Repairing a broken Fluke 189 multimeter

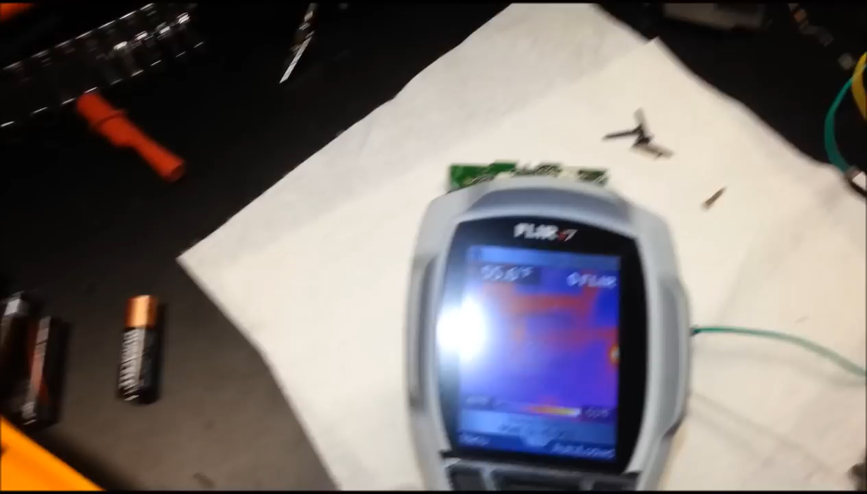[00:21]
Let's see if I can capture this. I cooled it down in the freezer.
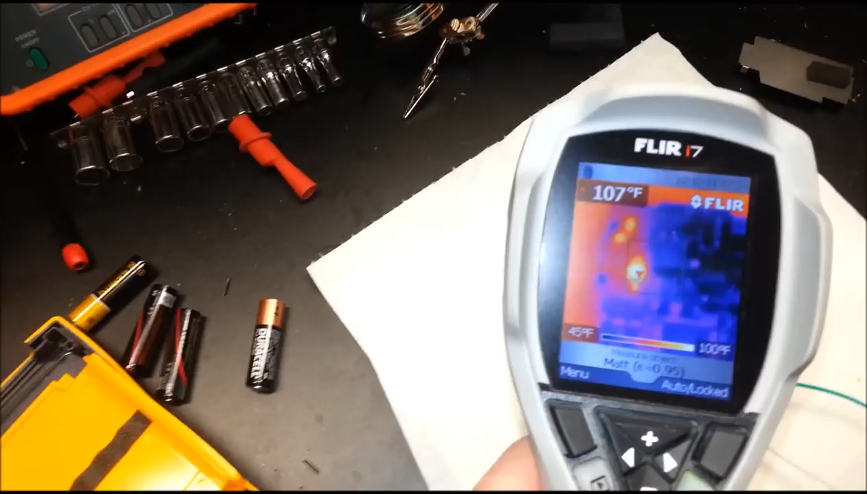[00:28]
On screen: spot 107°F, scale top 100°F, scale bottom 45°F
Got out my infrared camera. And the board is actually only sitting at below 50 Fahrenheit.
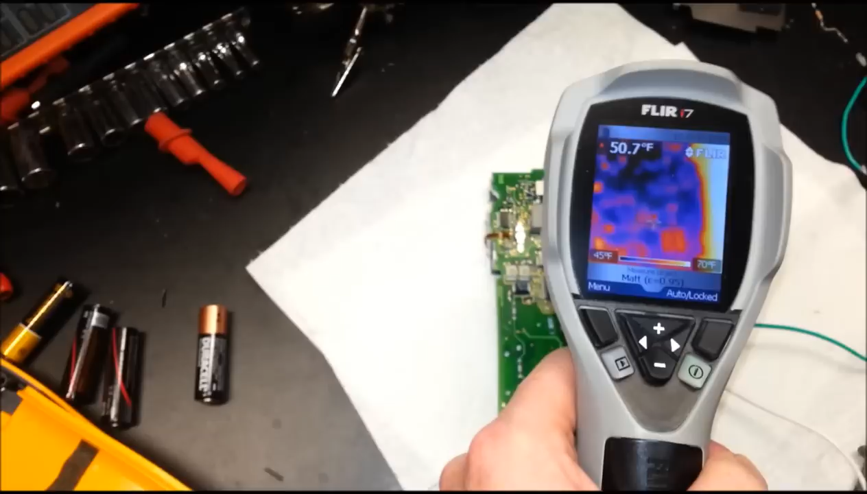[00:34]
On screen: spot 50.7°F, scale top 70°F, scale bottom 45°F
The emissivity of the material is throwing it off a little bit. But here we have what I'm thinking is a fairly large diode.
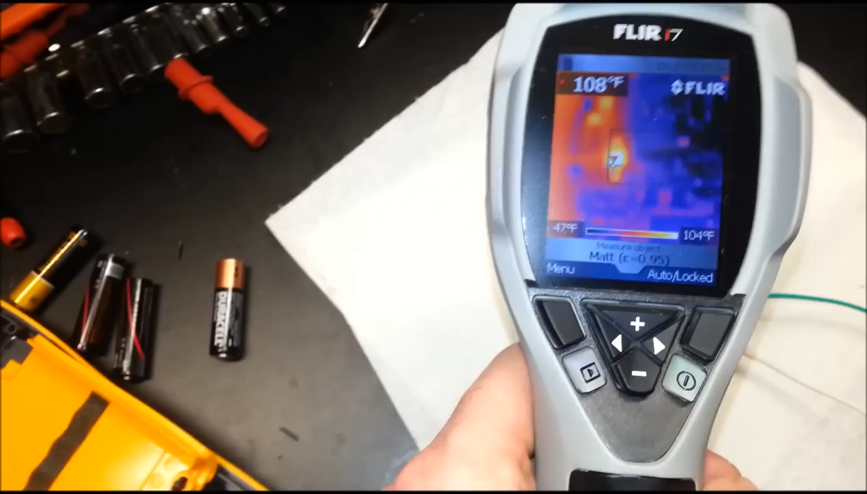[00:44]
On screen: spot 108°F, scale top 104°F, scale bottom 47°F
I have to look it up and see exactly what it is.
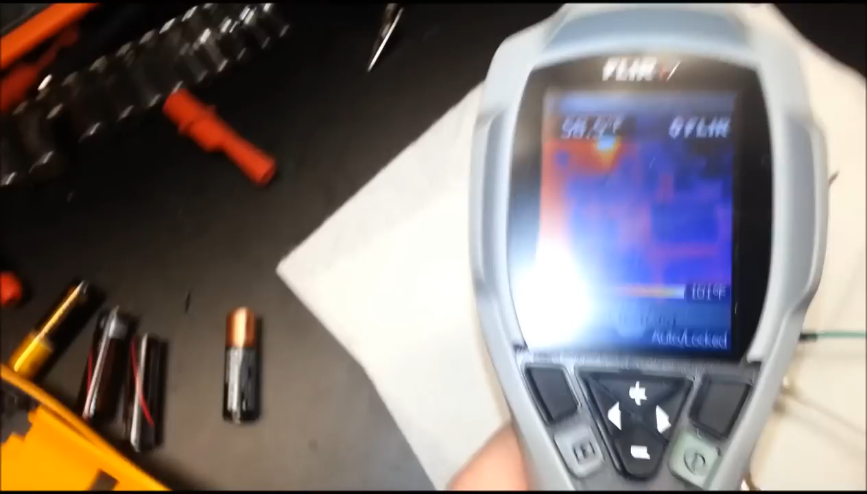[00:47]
And it was instantly up about 100 Fahrenheit. So pretty safe bet.
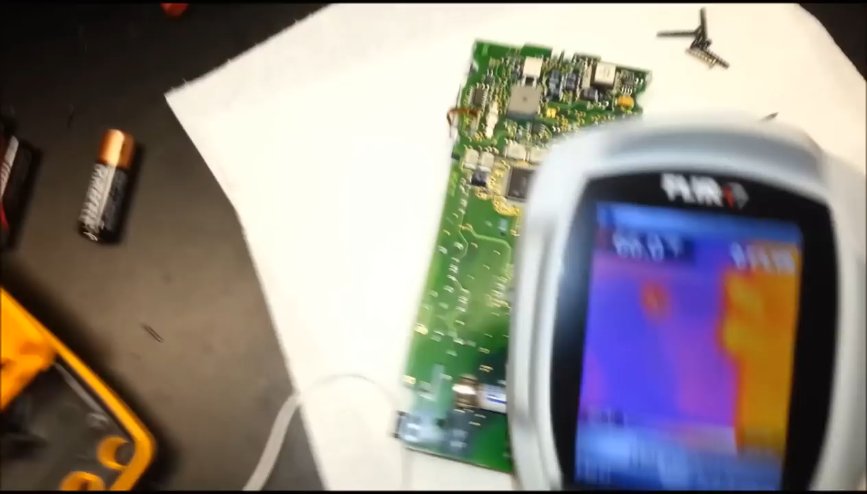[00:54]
That's where my leakage is occurring. Nothing else on the board.
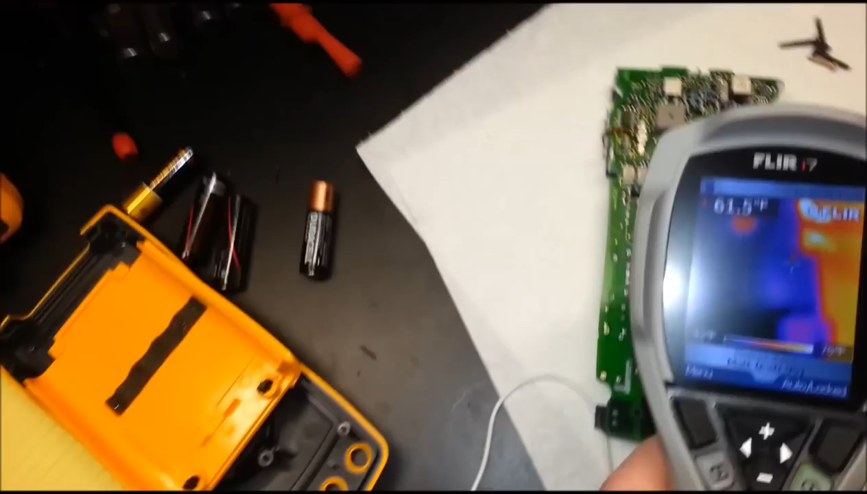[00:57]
On screen: spot 61.5°F
Sorry the camera has got its flash on.
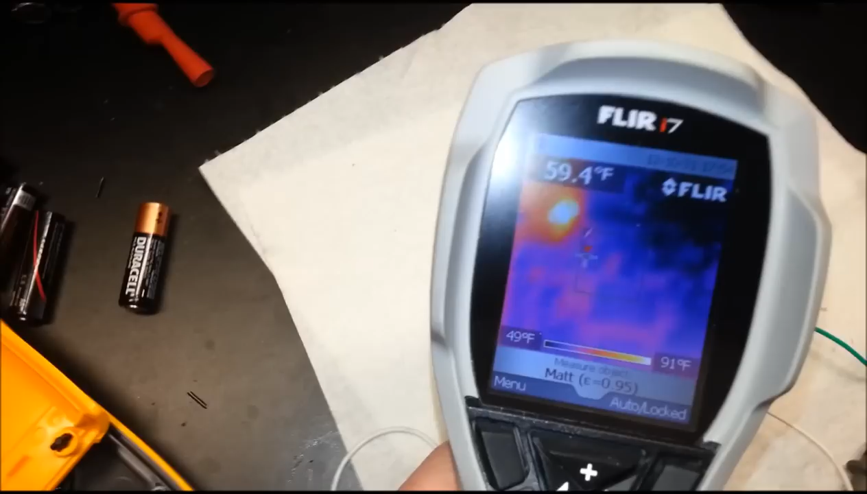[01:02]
On screen: spot 59.4°F, scale top 91°F, scale bottom 49°F
Nothing else on the board is picking up anything obvious for yielding like a 1 watt loss.
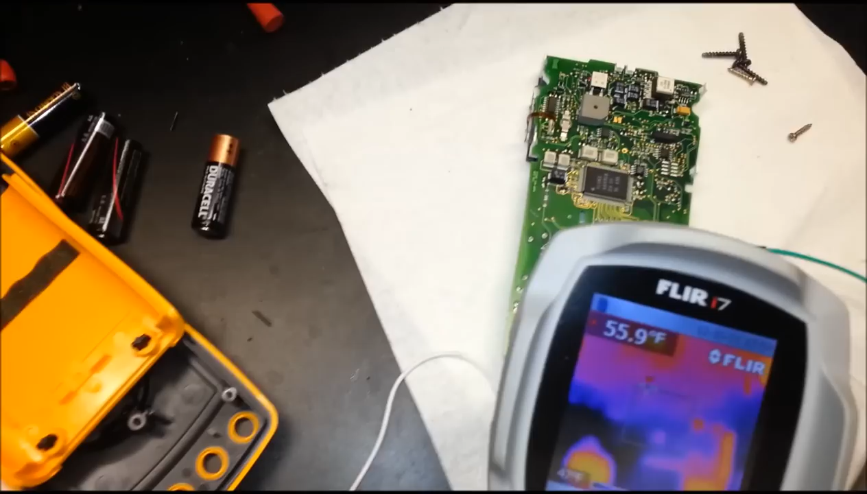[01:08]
On screen: spot 55.9°F
So I think it's a pretty safe bet if I found the culprit.
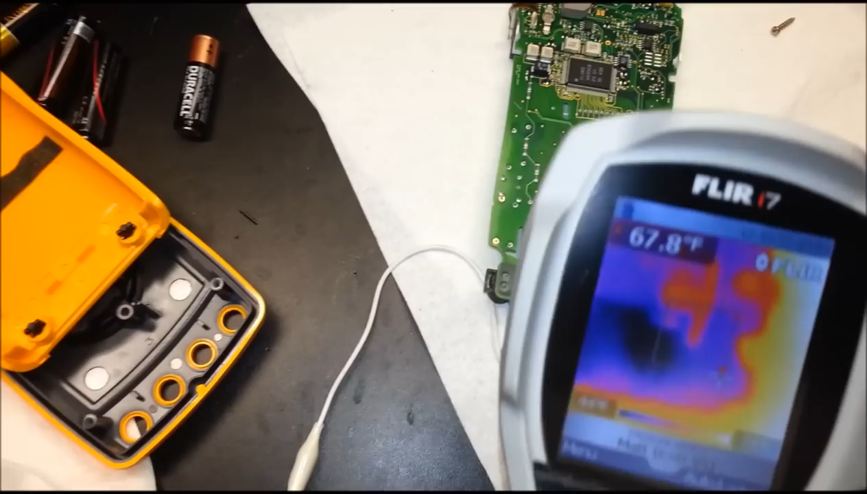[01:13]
So this thing was bad rate from new.